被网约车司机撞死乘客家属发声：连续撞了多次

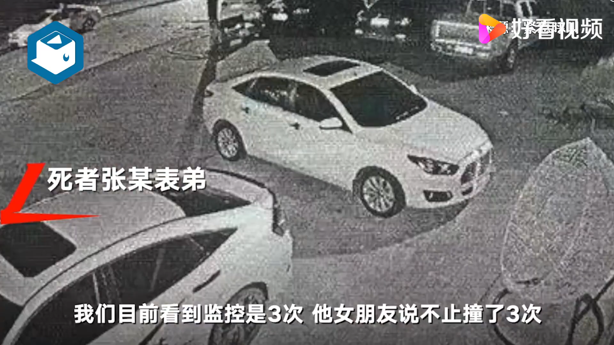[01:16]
我们目前看到监控是3次，女朋友说不知道撞了多少次，当场没死亡，司机没走，他下车，他报警报车祸。